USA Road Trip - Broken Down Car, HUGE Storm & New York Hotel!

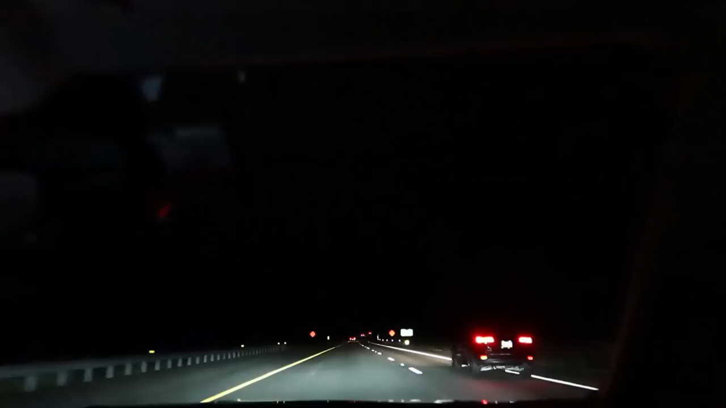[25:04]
it's 10 past 10 in the evening we're making our way back to the hotel and uh yeah we're actually driving through a pretty big storm in fact you can see loads of debris just here we need to move quick oh blimey there was a oh we've got major debris around here right we're literally driving into a storm i don't know if you saw that there that was oh my gosh yeah there was a massive branch in the road there blimey and it was not expecting that uh they actually played the emergency broadcast announcement on the radio as well like danger